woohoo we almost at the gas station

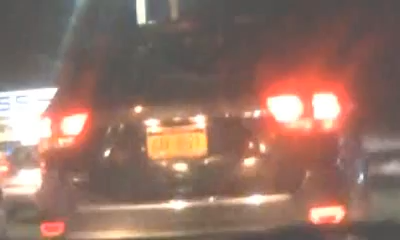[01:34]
He got an odd number. Those delays are actually starting to thin out. Westbound LIE, though, still heavy getting over towards exit 15 at Van Dam Street. You've got a checkpoint set up over there. Yeah, there no buddy. Go through the Midtown tunnel. People don't like to be recorded. Don't do that. What?